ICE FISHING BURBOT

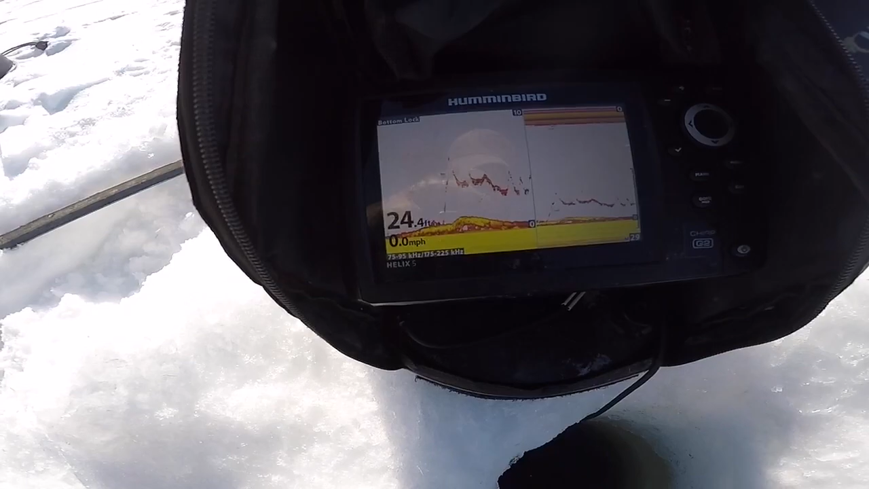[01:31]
On screen: depth 24.4 ft, speed 0.0 mph
and that's all the guys on the bottom there, here comes one, come on, it's teaming with them down there, they're not hitting this tube jig, I've had one just, just bump it, look at this guy coming up, come on, okay, I'm definitely gonna go smaller here,
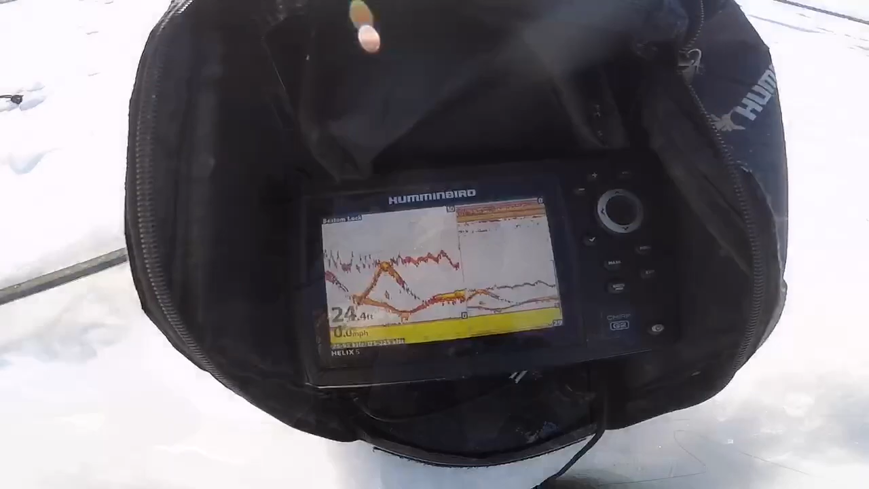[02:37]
On screen: depth 24.4 ft
snap jiggered a bit and they come flying up, they're not hitting what I've got, come on, one of you, here comes one,
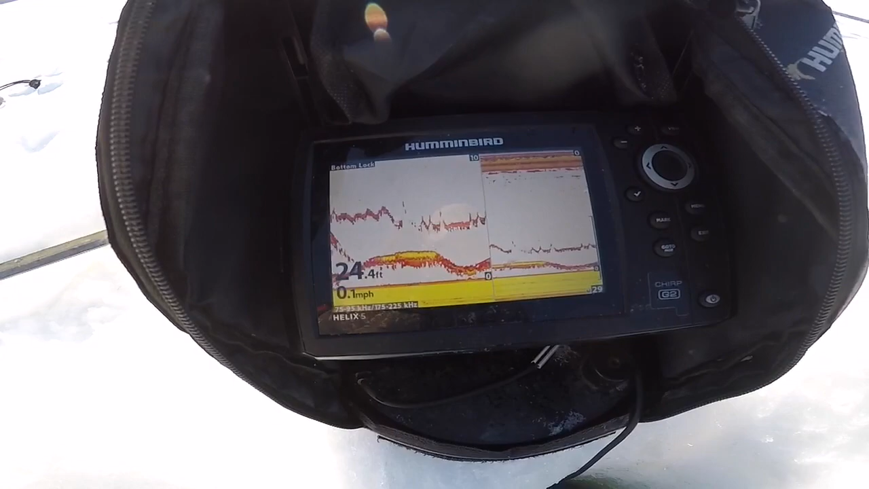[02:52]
On screen: depth 24.4 ft
watch this one, here he comes, drop it down here,